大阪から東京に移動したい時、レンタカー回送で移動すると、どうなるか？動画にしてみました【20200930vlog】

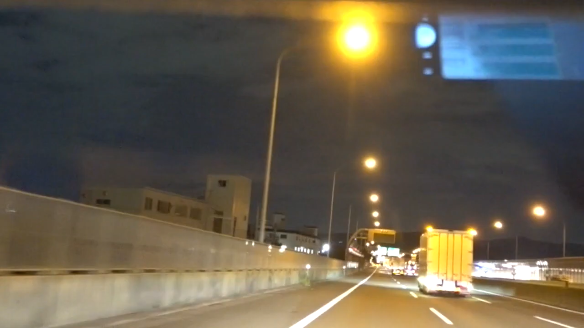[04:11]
はいえー京都南のおーインターチェンジに近づいてきましたのでえーこのまま京都南で降りたいと思います
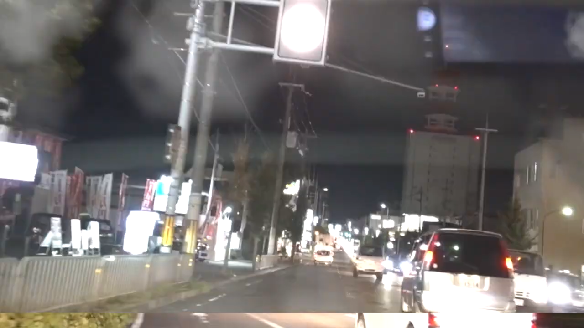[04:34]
えーこっからえー無料のトンネルを向けていきます10畳回っても
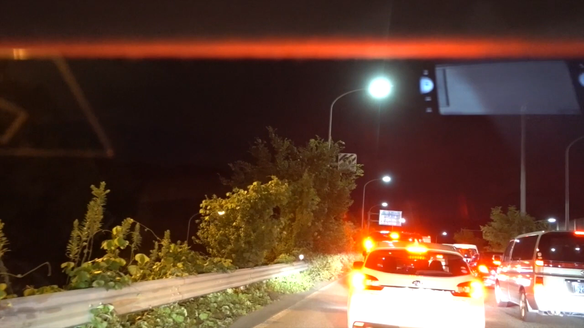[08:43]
はいえートンネル抜けてですね1号線をですね滋賀県の方に走っておりますえーとですねバイパスとですね1号線の別れ目でございますねえーと今からですねえー私は湖西道路の方にえー入ろうと思っております湖西道
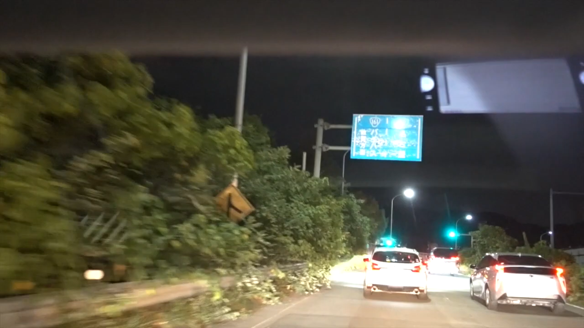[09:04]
路の方に入ってえー間野で降りてえーえー美屋高橋を渡る
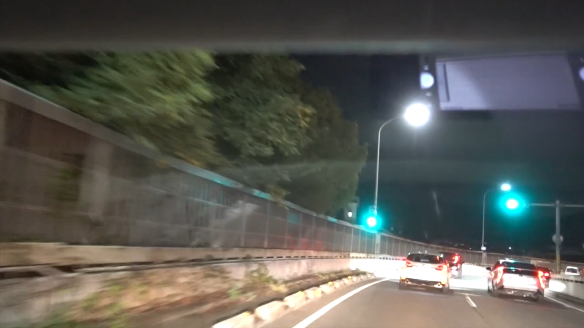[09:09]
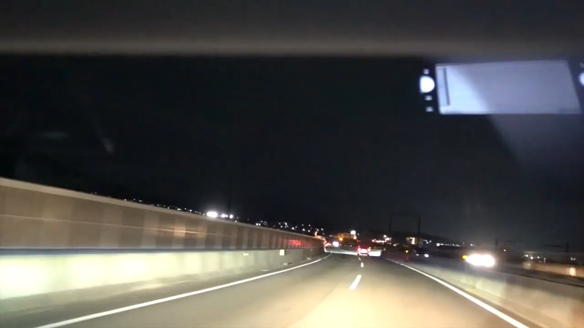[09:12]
はいえー湖西道路でございますが夜走ると快適ですねーえー間野出口でございます
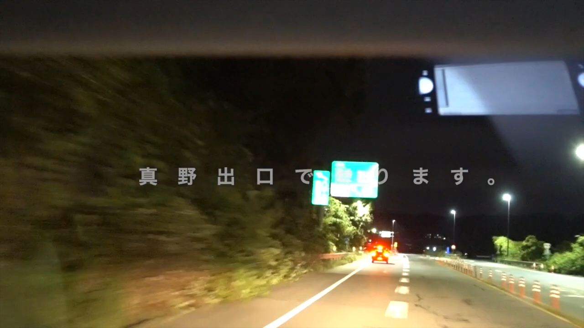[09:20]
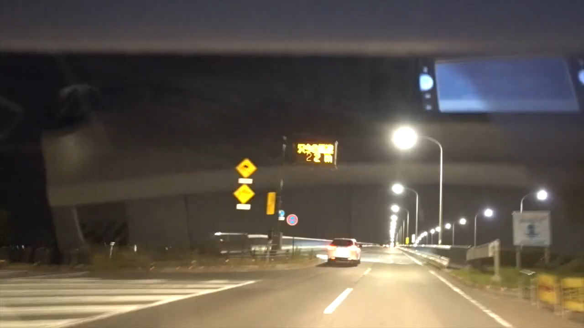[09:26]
はいえーはい美屋高橋を渡っております
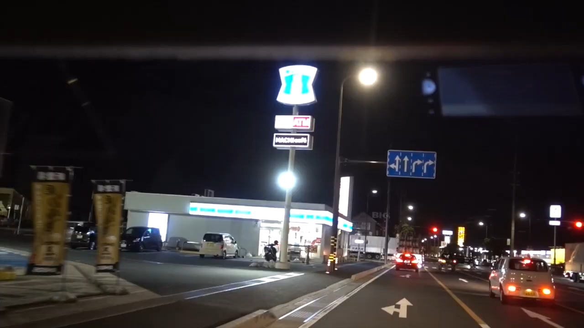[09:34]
ここから湖南道路の方に入っていきまーすはいえーこっからですねー尾見八幡まで行ってですね尾見八幡からちょっとだけ8号線を走ってえーメインは421号線これがですね尾見八幡からですねーえー桑名に抜けてる道なんですね
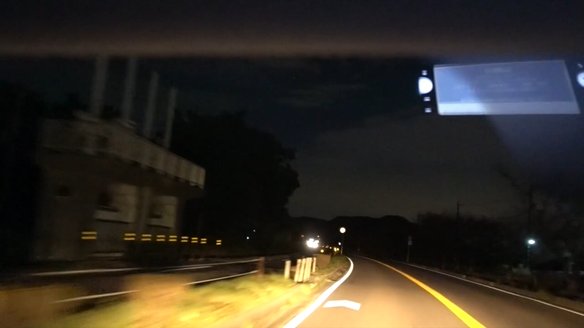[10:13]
尾見尾見尾見八幡のあたりを走っておりますえーとですねー湖南道路からですね一旦尾見八幡の市内をちょっと抜けてですね8号線の方に出てですねそこから421号線の方に出たいと思っておりますはいえー信号見えてきましたねーあの信号をこうー右の方に回っていきまーすはいえーはいえー大見八幡の市内向けで普通に8号線に